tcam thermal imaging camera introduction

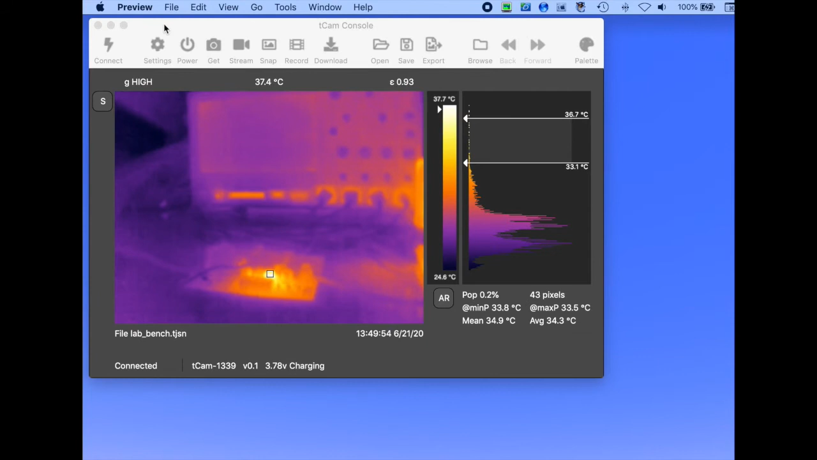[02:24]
On screen: scale top 37.7°C, scale bottom 24.6°C
Although streaming puts a heavy load on the ESP32, the camera is capable of setting several frames per second and the remote user can access all controls including the spot meter.
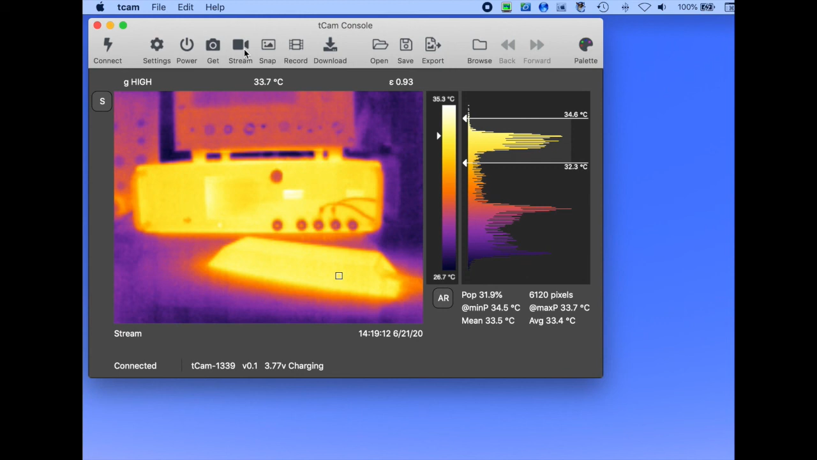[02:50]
On screen: spot 33.7°C, scale top 35.3°C, scale bottom 26.7°C
Over time I would like to add other analysis features such as multiple spot meters and the ability to plot the monograph. Over time I would like to add other analysis features such as multiple images. Thanks for watching.